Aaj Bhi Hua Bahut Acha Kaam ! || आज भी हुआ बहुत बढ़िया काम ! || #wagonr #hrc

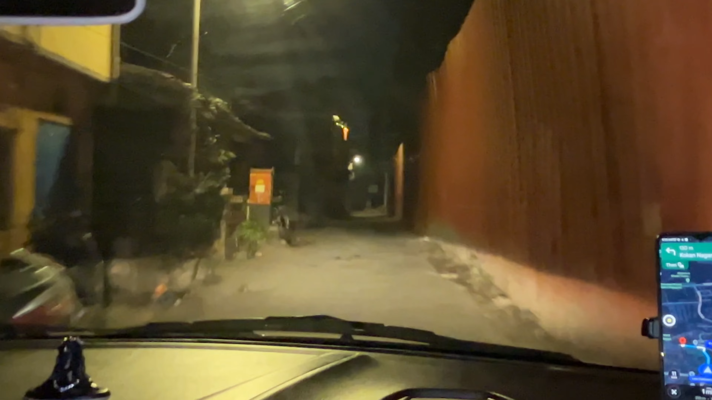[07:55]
यह साइद राइट साइड में काम चल रहा है कुछ तो बिल्डिंग का और यह कुछ शॉटकट रस्ता लग रहा है